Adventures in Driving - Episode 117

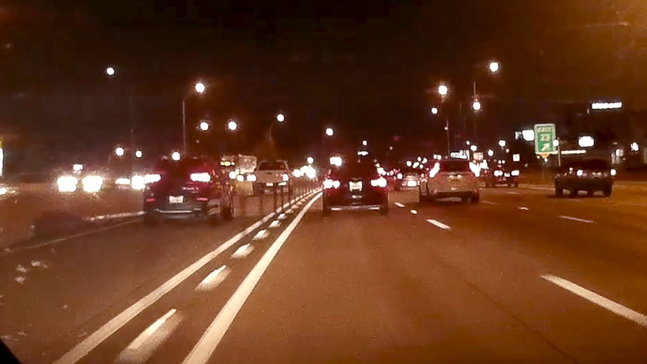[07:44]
what is he doing what is this guy doing i wanted to exit wow